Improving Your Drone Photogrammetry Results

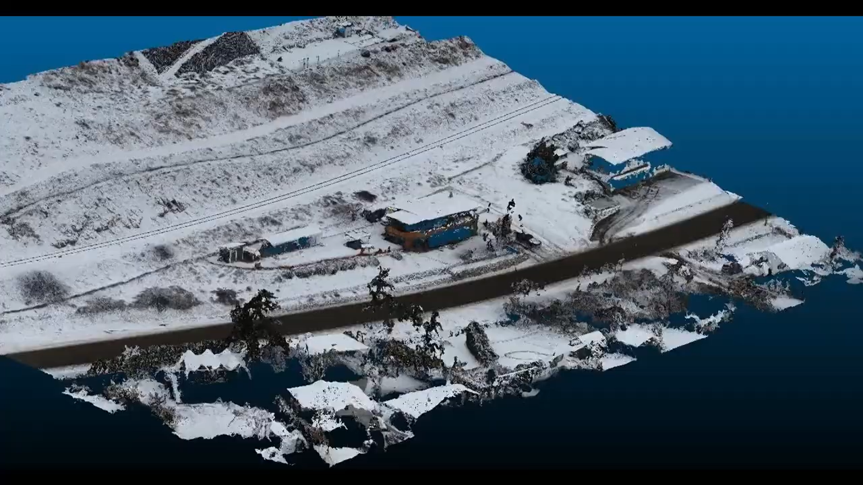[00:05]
Hello, today we're going to discuss the optimal field procedures and office
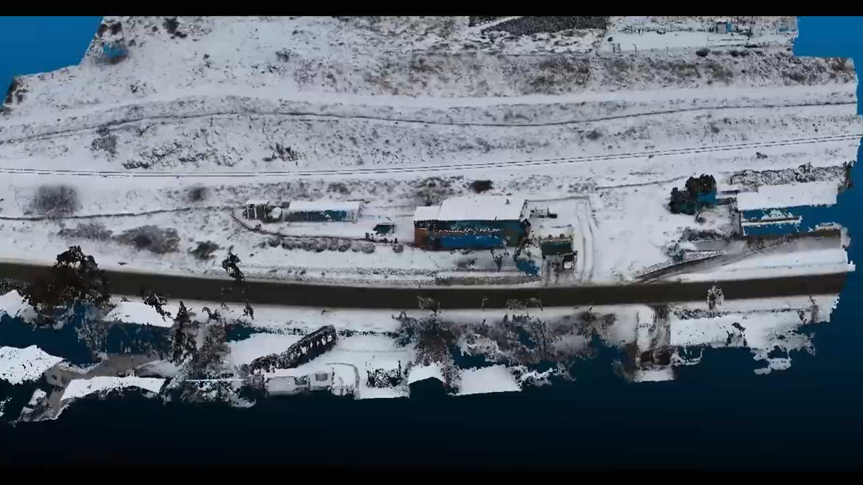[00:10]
processing techniques to get your drone photogrammetry point cloud looking like this to looking like this.
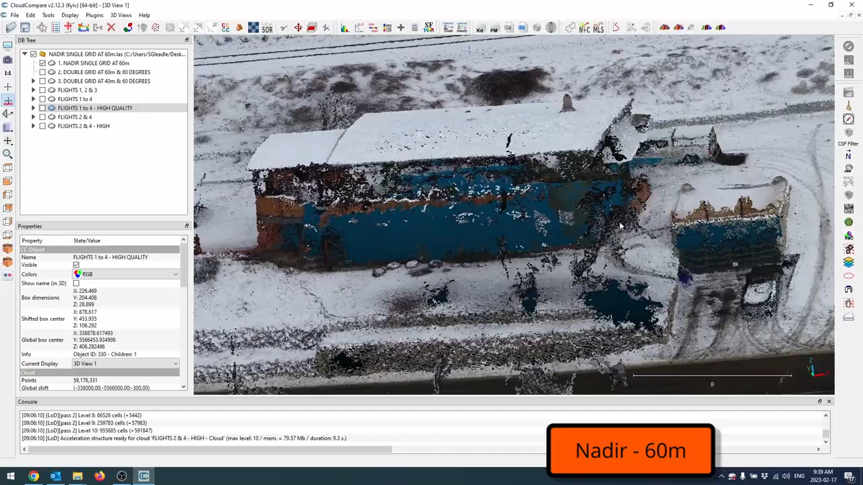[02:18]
of flights or which flights just by themselves can produce
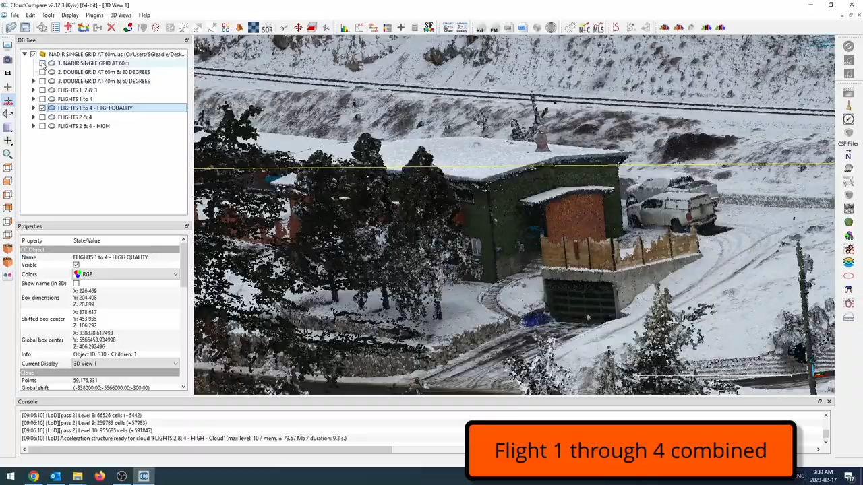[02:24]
the best imagery and also produce the best point cloud. So let's start off by looking at the nadir point cloud.
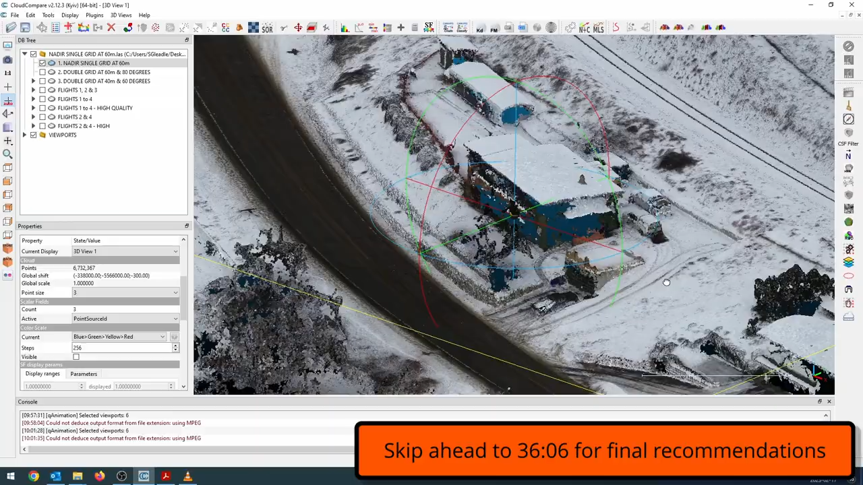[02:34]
This flight was flown at 60 meters and as you can expect, there isn't a lot of coverage underneath the roofs.
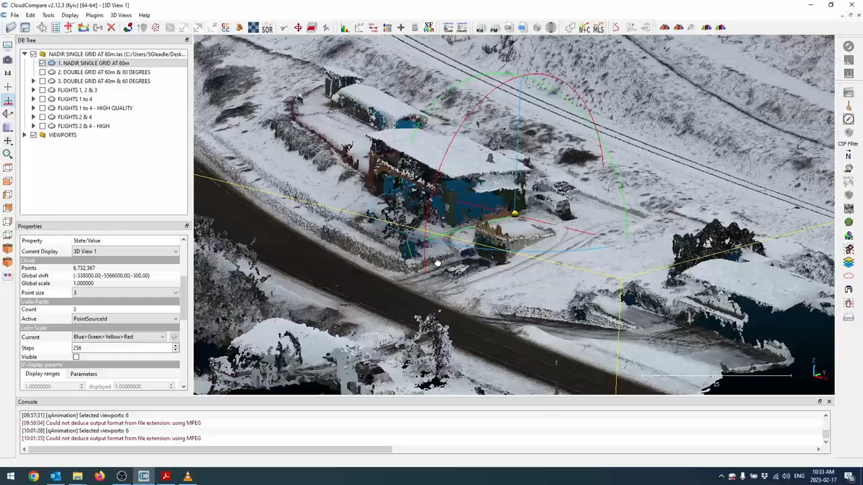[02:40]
It didn't pick up the trees very well and it also did not pick up any of the power poles at all.
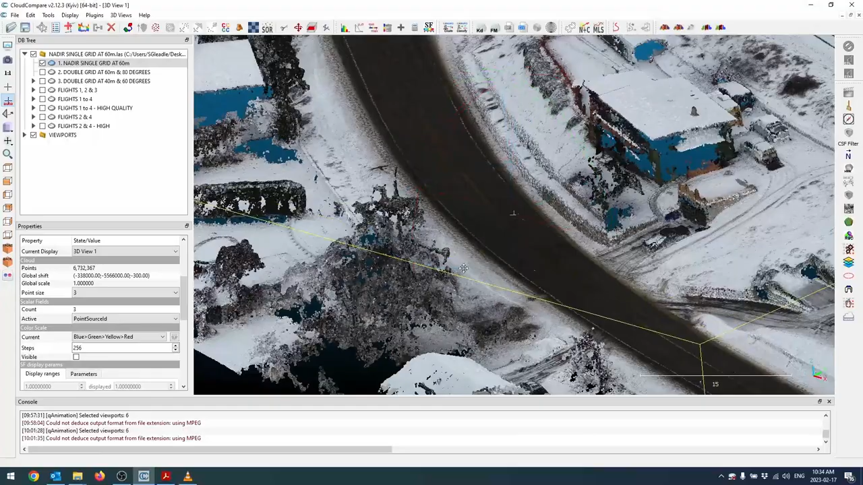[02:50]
And you can see along the back in between the house and the bus there and in between the trailer
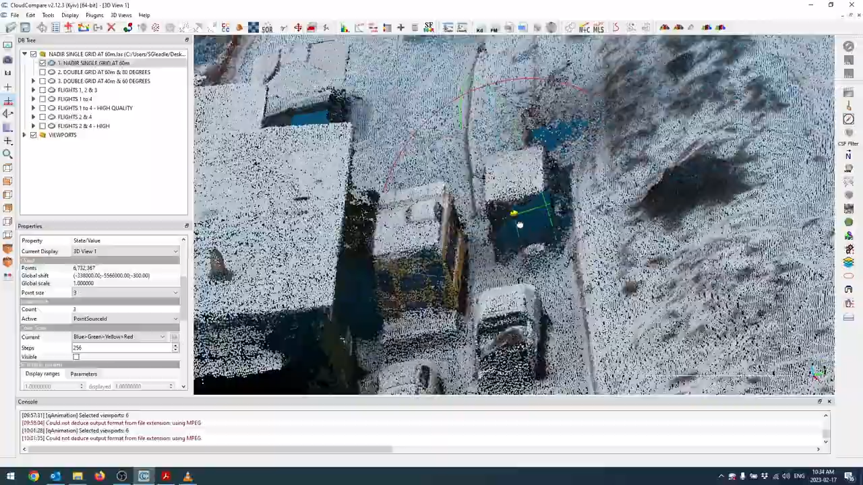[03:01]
and the retaining wall, it didn't do a great job at resolving the true ground in those,
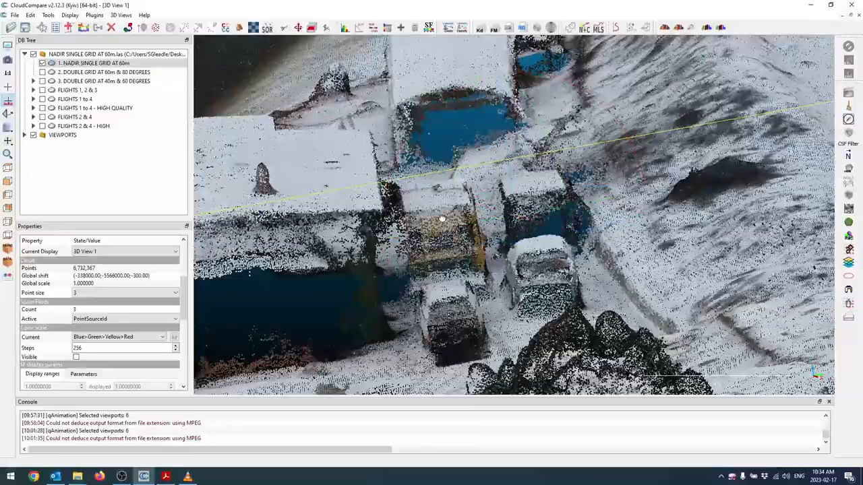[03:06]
or I should say the true surface in those situations.
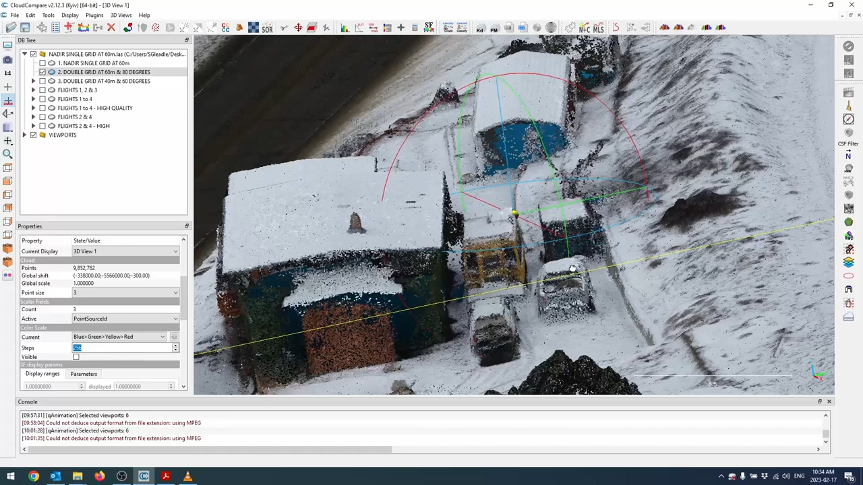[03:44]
You can see I'm starting to get a little bit in this narrow gap here. The house looks pretty rough though. You can see the corner of the house is pretty jagged right here.
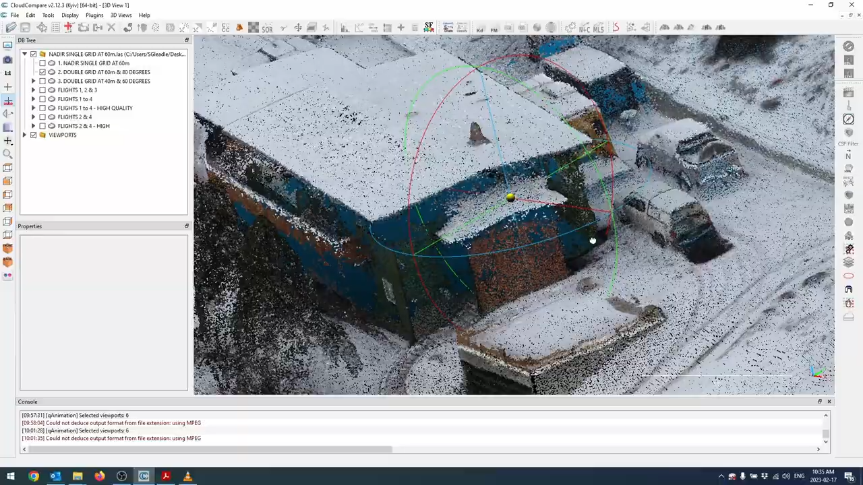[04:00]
It didn't do a great job and it really did a pretty poor job along this lower roof here. The trees are okay.
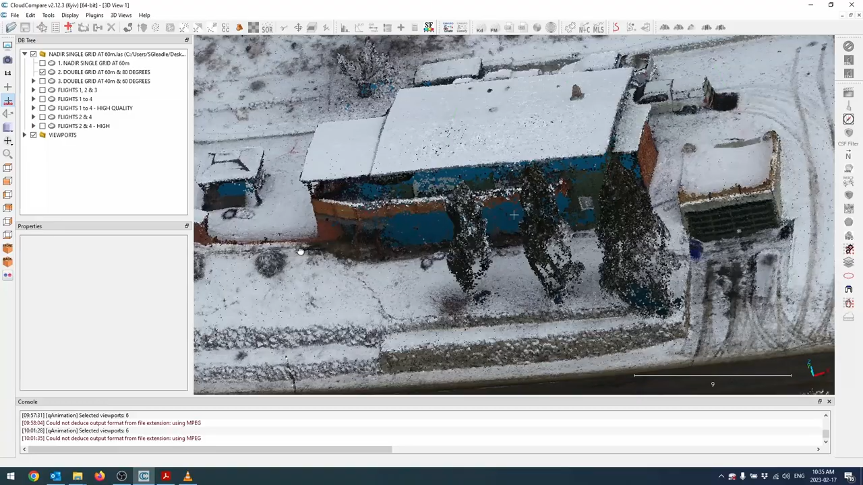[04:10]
It's starting to fill in fences and you can see it just started to get the power poles.
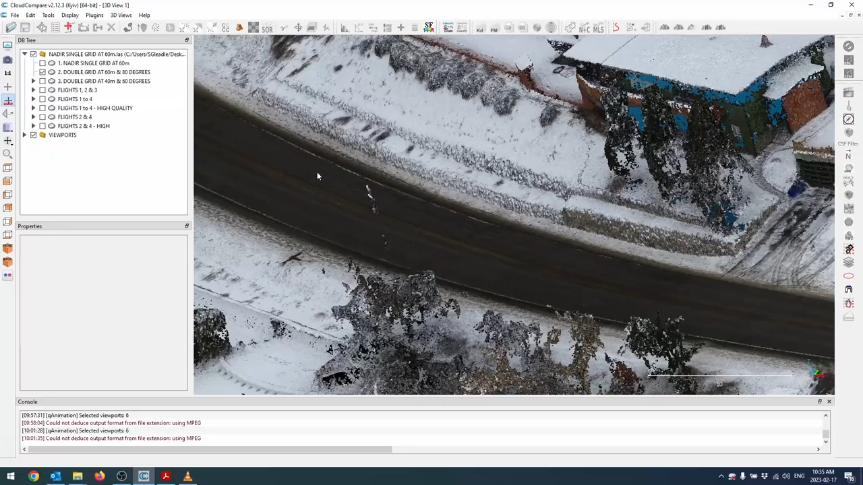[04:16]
So let's take a look at another double grid.
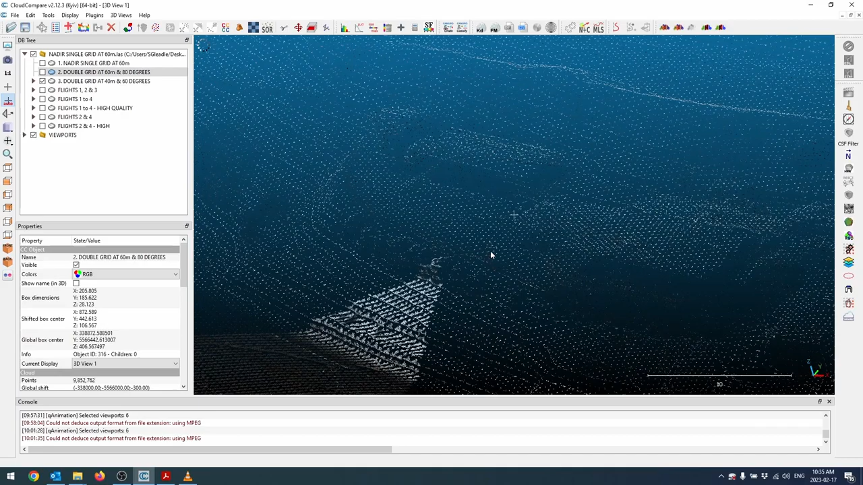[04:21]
This time it's 60 degrees. So that's 60 degrees from the horizon, 30 from nadir here. And a bit lower. Again, I'm just going to turn up the point size.
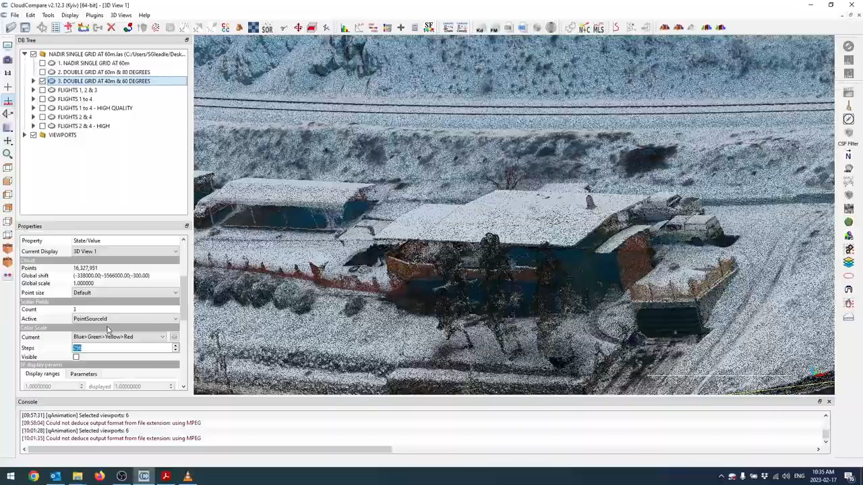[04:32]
Okay, so it looks like it filled in this gap here that we were having issues with on the last flight.
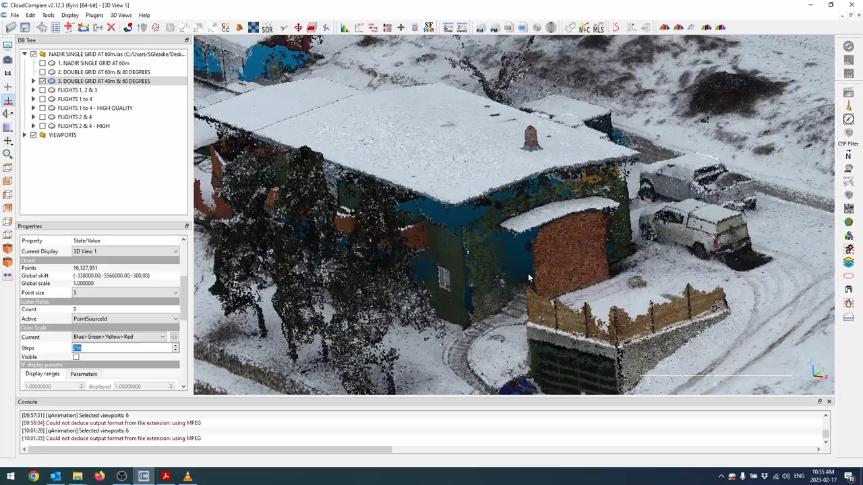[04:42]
The corner of the house is looking more true. It did a little better in between the bus and the house. It looks like
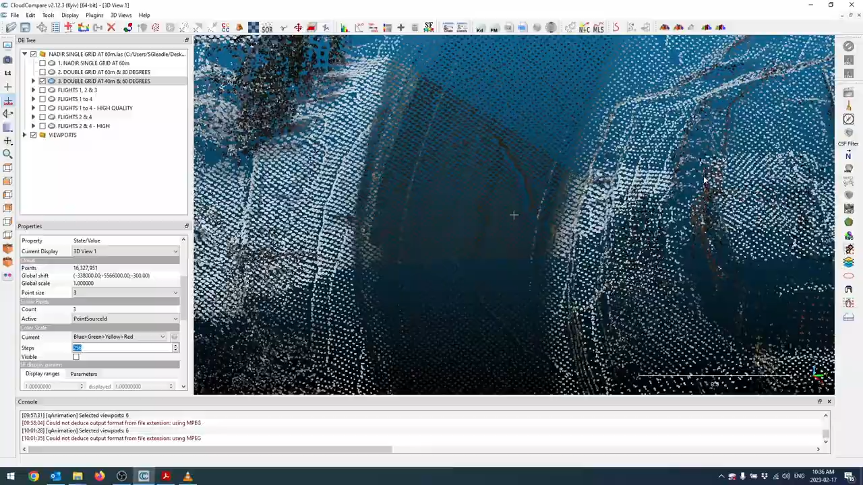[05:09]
So it did do a better job.
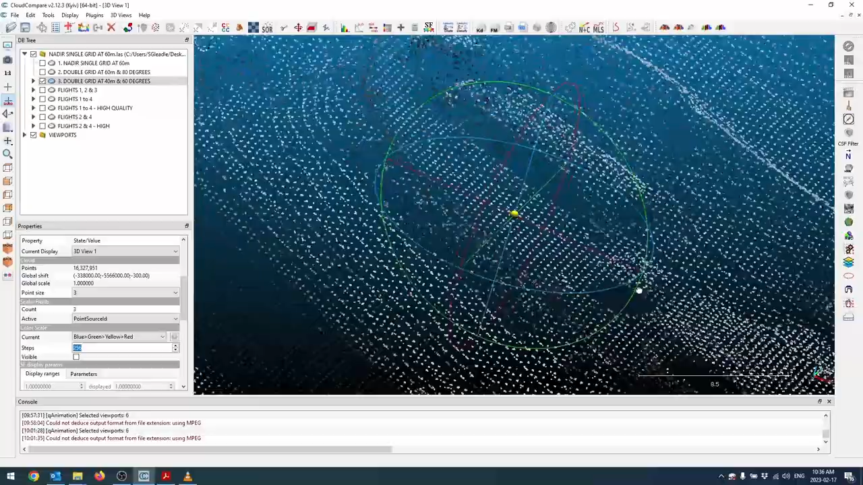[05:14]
Still not fantastic.
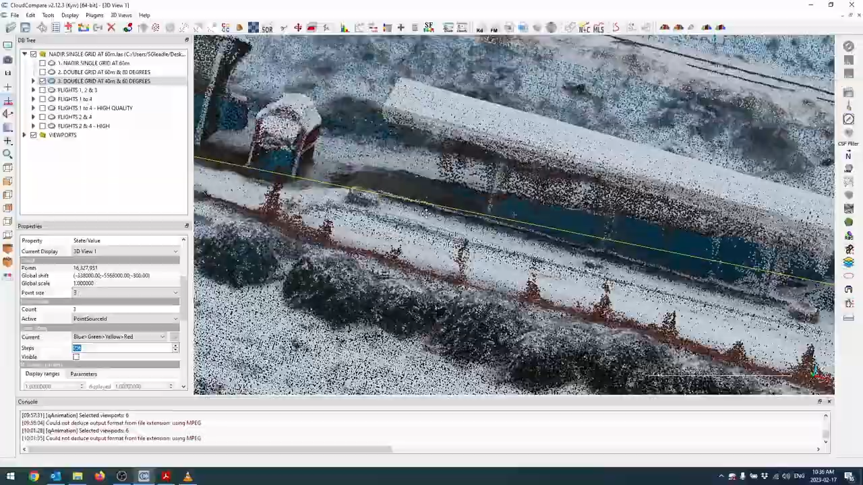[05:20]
It's starting to get underneath this overhang over here, which is pretty impressive. And picked up the back. So the next processing I did was I combined these three flights together to see if that would make any difference. So I'm going to set that to three.
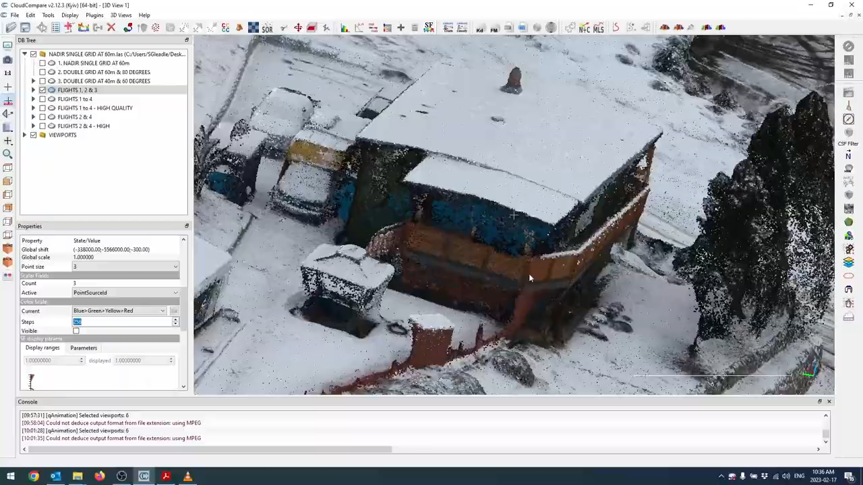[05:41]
And it looks like it did a little bit better.
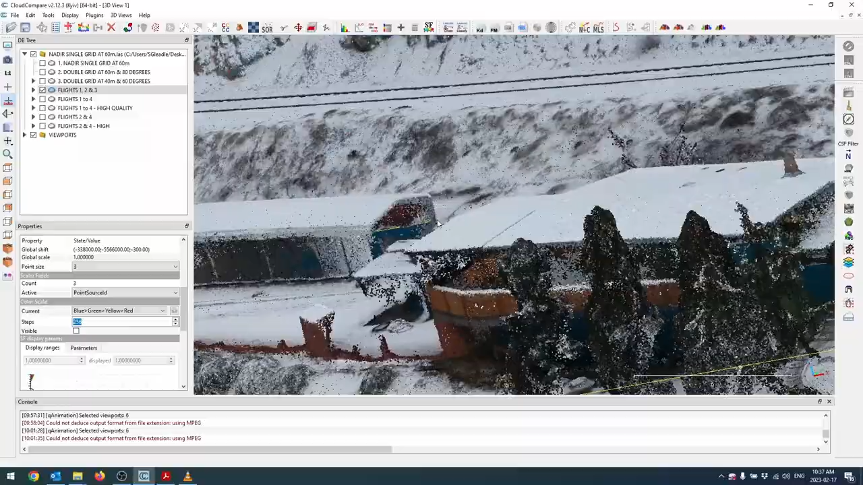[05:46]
Not a massive difference. The corner of the buildings look okay.
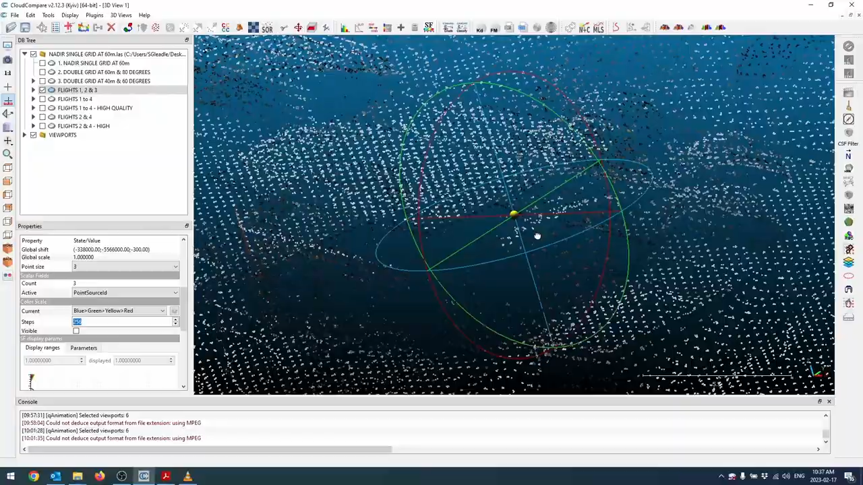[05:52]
It's actually surprisingly enough the issue of this area here came back when it wasn't there on the last flight.
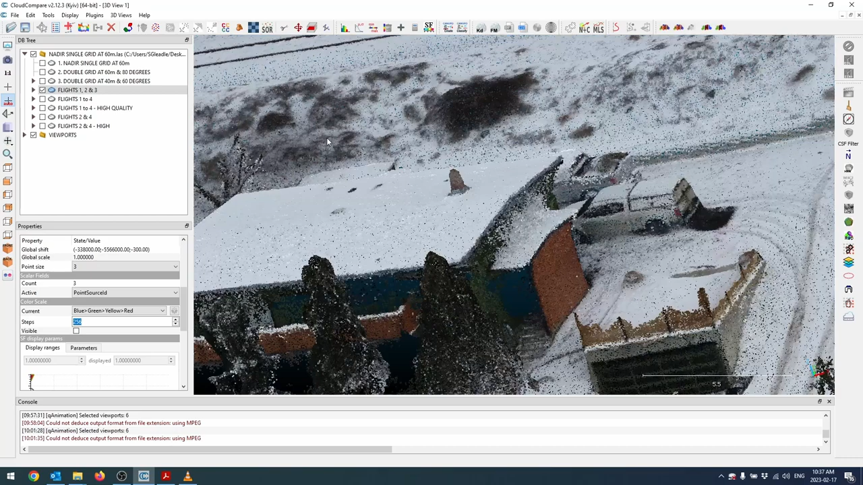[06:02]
Which is interesting. So I guess it's picking up some distortion from the second or first flight.